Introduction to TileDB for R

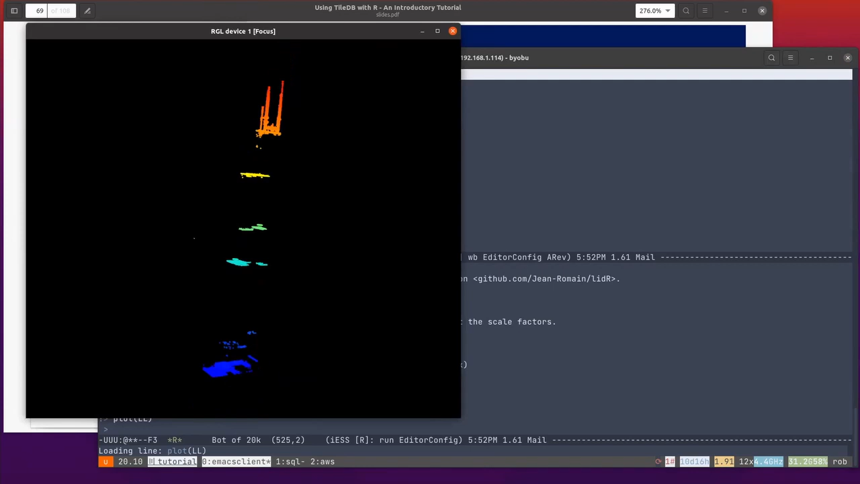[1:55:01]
And the subset that I found from this particular tile of LLS data is what used to be known as the CS tower and is now the Willis tower.